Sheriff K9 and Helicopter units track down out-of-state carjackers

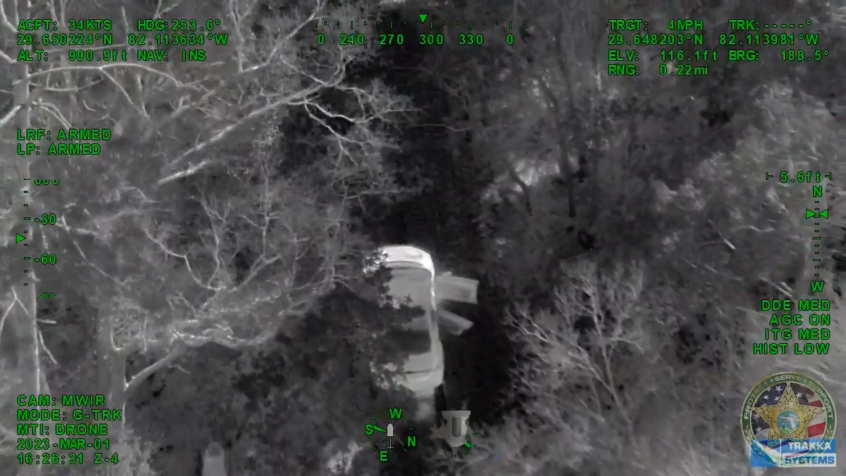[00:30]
It's going to be a proper location. I will need you to move further south. There's a fence line that's south of the first residence that you're at where it goes in. The road actually goes in, appeals back, moves south.
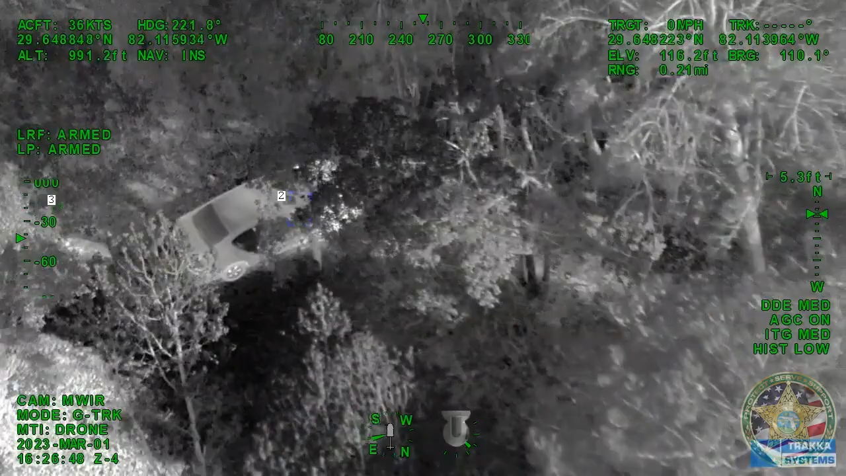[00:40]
The car is going to be at like an intersection with that fence line that's further back from the driveway.